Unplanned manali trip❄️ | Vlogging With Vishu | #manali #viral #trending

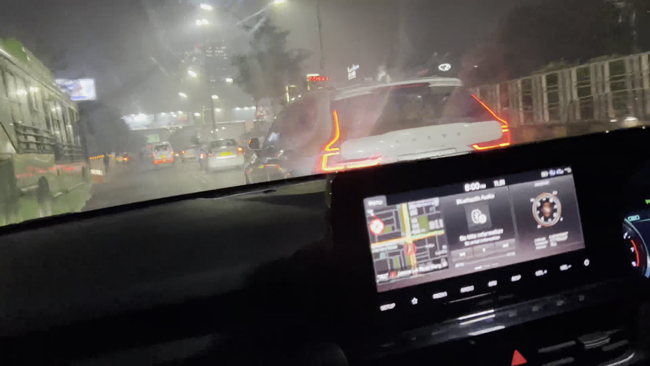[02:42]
ये देखो भाई वोल्वो का क्या तगड़ा फीचर है। देखो अब हट गई, अब नहीं है लाइट, अब उस साइड की जल रही है क्योंकि उस साइड इसके साथ पास में है भाई।
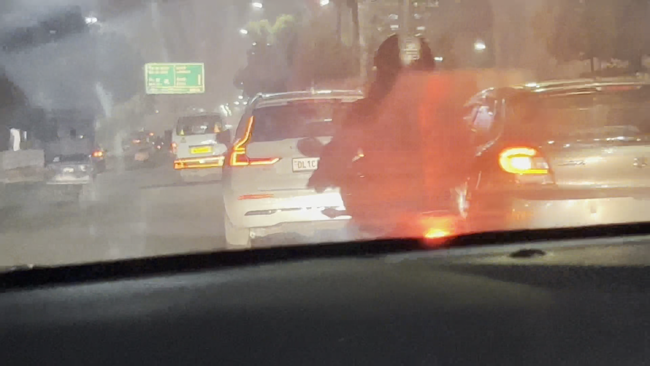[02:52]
बोलो वाले ने क्या मस्त फीचर दे रखा है भाई।